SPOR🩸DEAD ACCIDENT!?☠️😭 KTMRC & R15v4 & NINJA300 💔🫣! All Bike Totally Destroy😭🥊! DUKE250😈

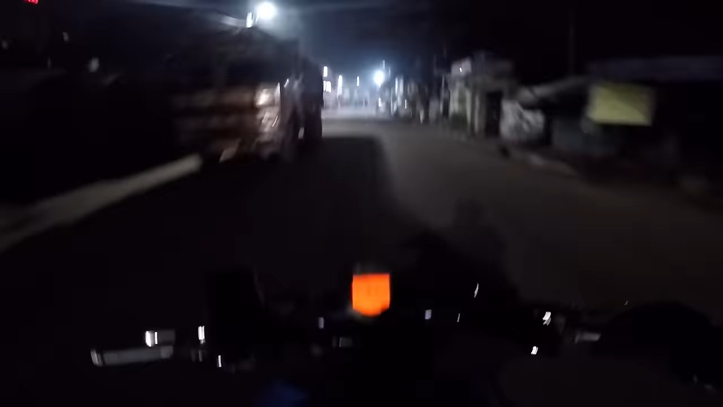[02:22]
सो गाइस आवर गाड़ी स्टार्ट और भाई अभी देख पा रहा अभी तक भाई एक रोशनी तक नहीं आया आसमान में और बस ठंडा ठंडा के बारे में तो कुछ बोलना ही नहीं, लेवल का ठंडा है भाई।
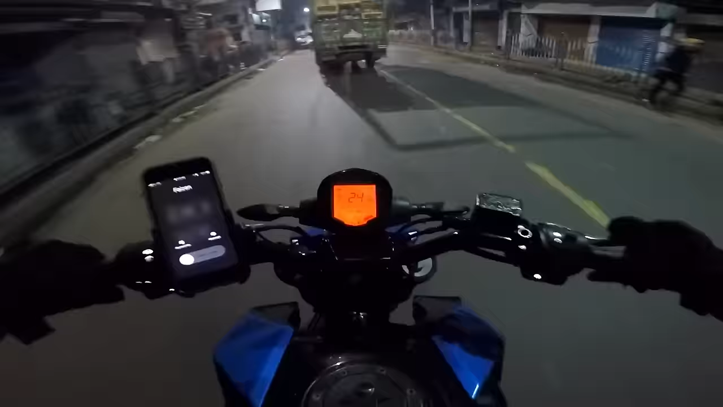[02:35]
और अभी जा रहे पंप में फ्यूलिंग करेंगे, मैंने भाई का कॉल किया तो भाई अभी फ्यूलिंग करेंगे, हवा भरवाएंगे और फिर निकलेंगे।
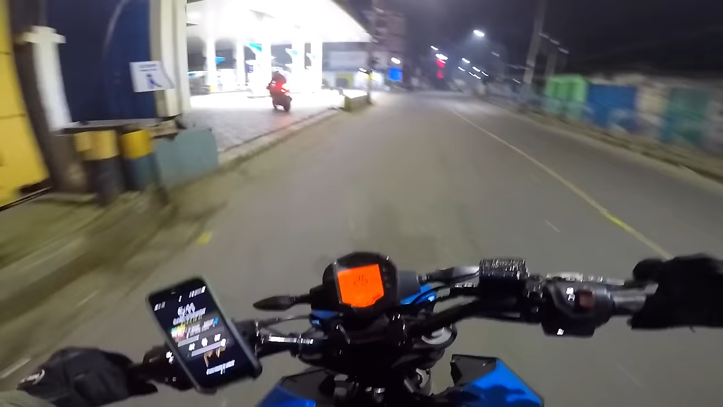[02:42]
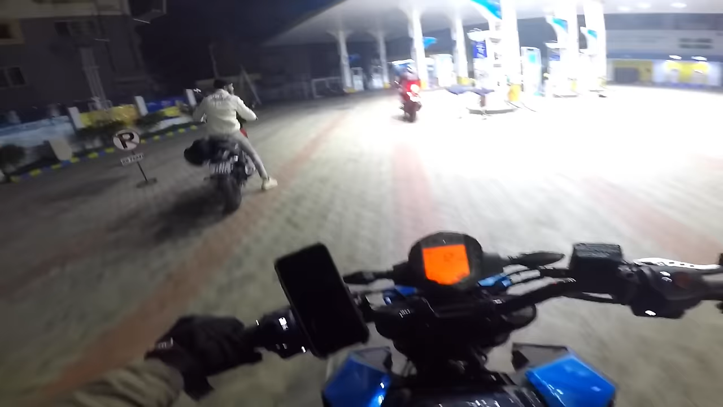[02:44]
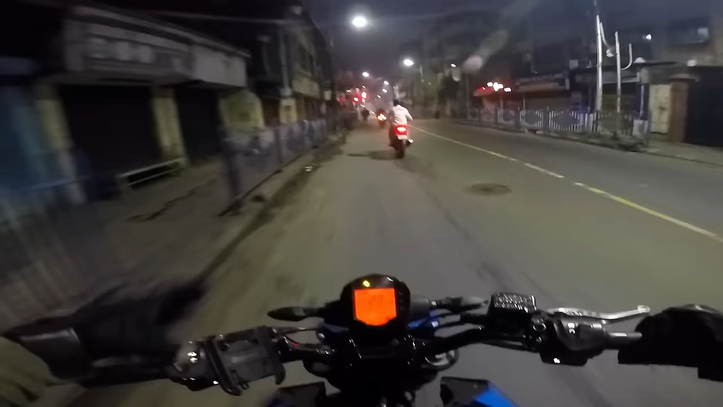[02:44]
तो भाई बाकी आप लोगों से रास्ते पे मिलते हैं क्योंकि ठंडे में भाई बात भी नहीं कर पा रहे, थोड़ा रोशनी उगने दो उसके बाद फिर मिलते हैं। चलो पहले निकल